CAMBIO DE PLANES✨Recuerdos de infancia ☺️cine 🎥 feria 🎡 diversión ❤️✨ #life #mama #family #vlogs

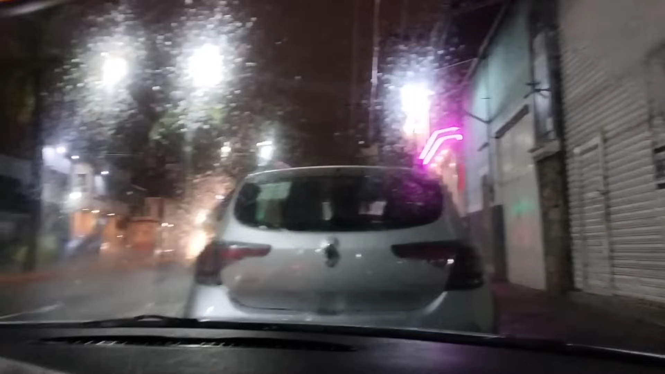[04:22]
Y pues nada, está brisando poquitito, así miren, una chispiadita está dando. Y pues el clima ya está así nublado de por sí. Yo me ando terminando el frappé. Ay no, andamos bien glotones. Pero bueno, chicas, ahorita voy a esperar a que llegue mi esposo y ya nos vamos para la casa. Chicas, y acabamos de llegar a la casa y aquí están las alitas.